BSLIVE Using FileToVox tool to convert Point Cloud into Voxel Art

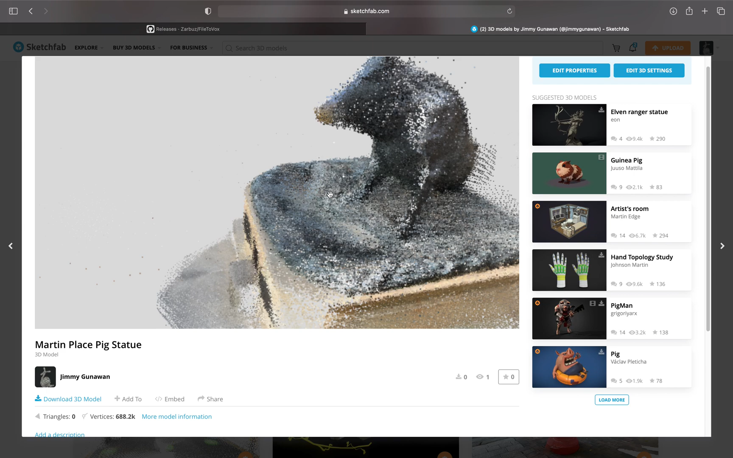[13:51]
This is the original. Point clouds. It's just dots. Some people actually.
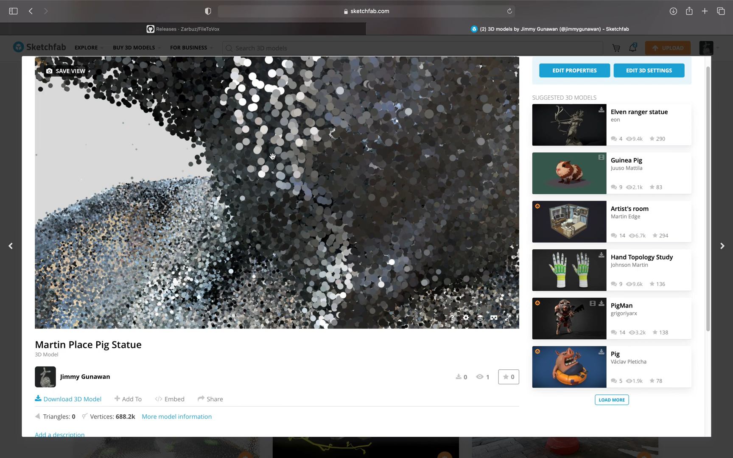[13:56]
The dots itself. It's actually quite interesting. It's not. It's not just like the.
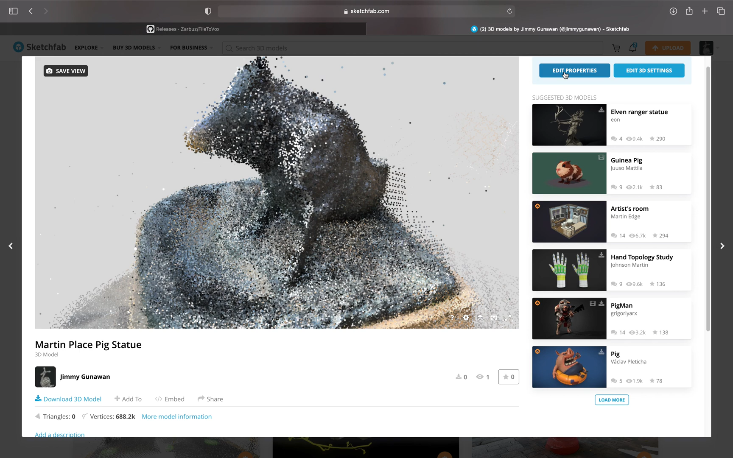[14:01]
Dots that I. You can edit it. And you can make the dots. Larger or smaller. And if you know. JavaScript. You can really.
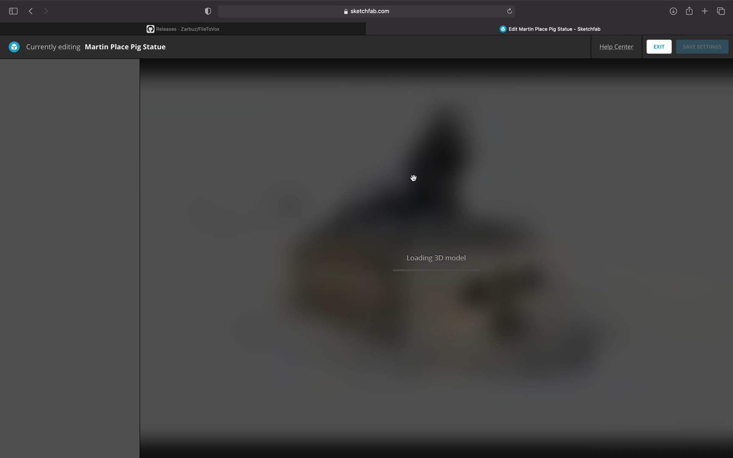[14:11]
Work on the. Point cloud. Turning it into particles. That. Can react. And.
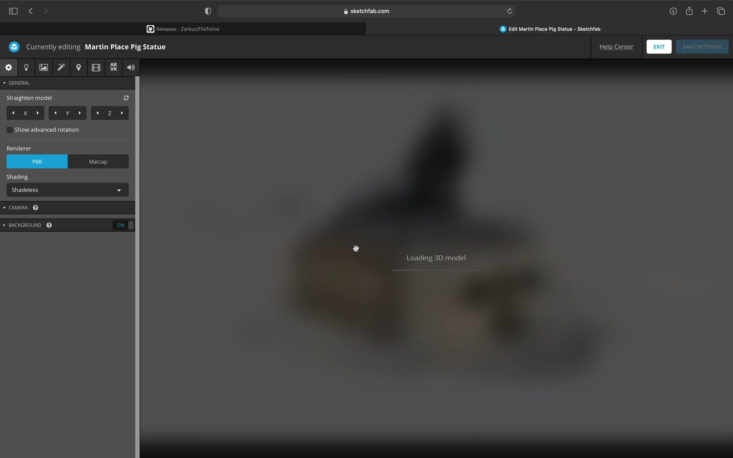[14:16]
Uh. With turbulence. This is really cool. This is. Uh. I'm using Sketchfab.
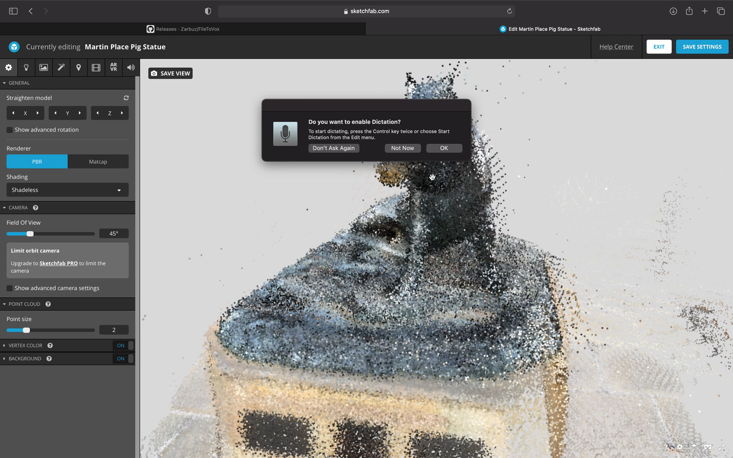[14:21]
I. Not now. So with Sketchfab. You can. Change. The point. Size. So this is still. Point cloud. Data.
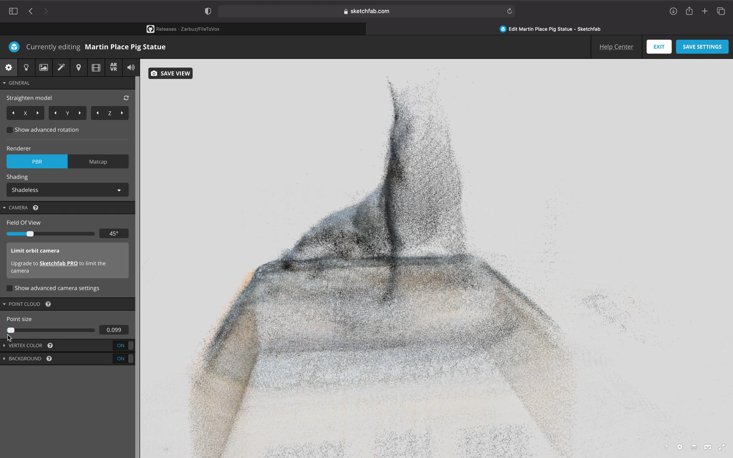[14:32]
The original. Point cloud is. Like this. It's the one. I captured. Using the iPhone.
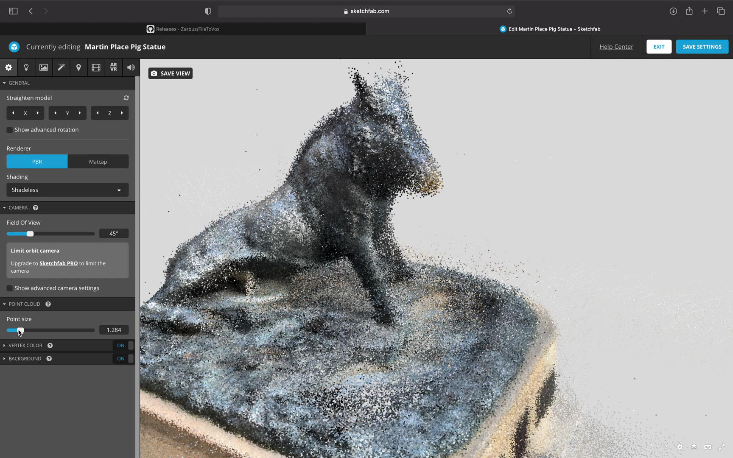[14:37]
LiDAR.
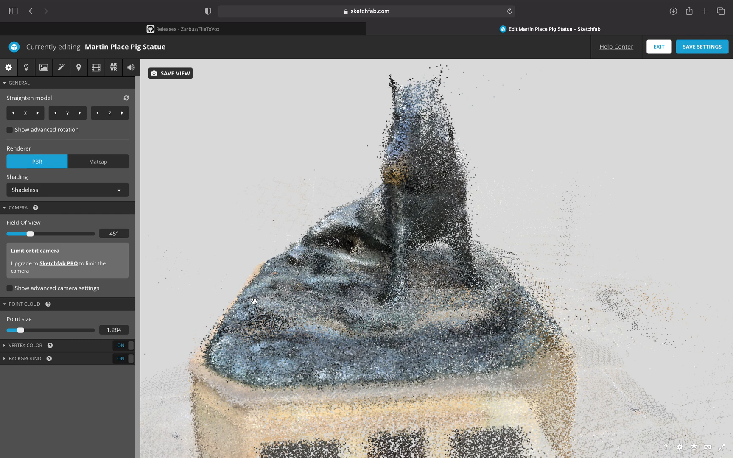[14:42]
Turn on and off. The vertex color. Okay.
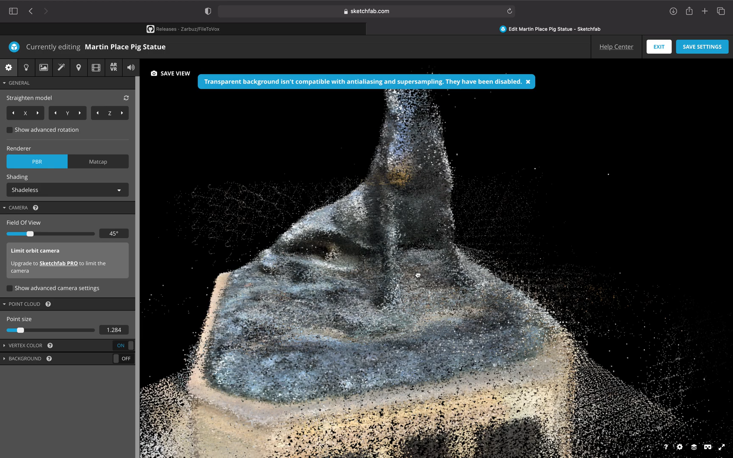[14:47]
Yeah. This is cool. Point cloud is cool. And. But of course. From this point cloud.
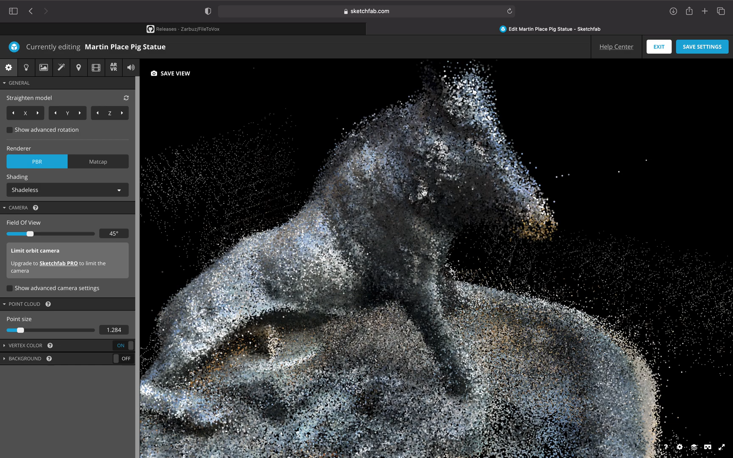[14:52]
Sometimes. The point cloud. Can overlap. With each other. And.
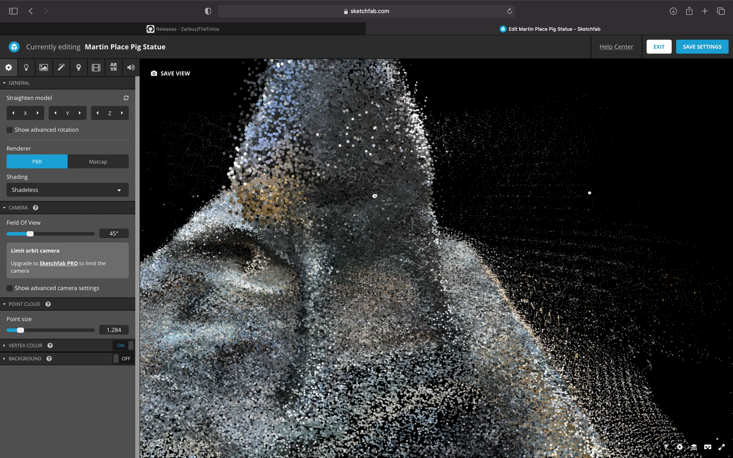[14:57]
Sort of. Uh. So the file. File to Fox.